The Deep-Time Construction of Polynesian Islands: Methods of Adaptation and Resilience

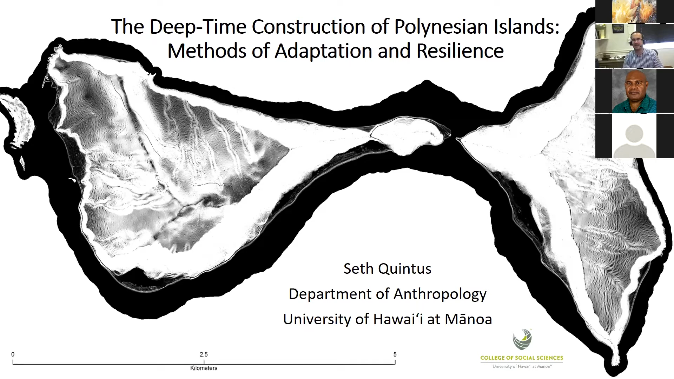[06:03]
Each of these little black spots on these islands represents an artificial terrace. Terracing on Olesenga extends over about 68% of the island. And so it speaks really to that method of adaptation.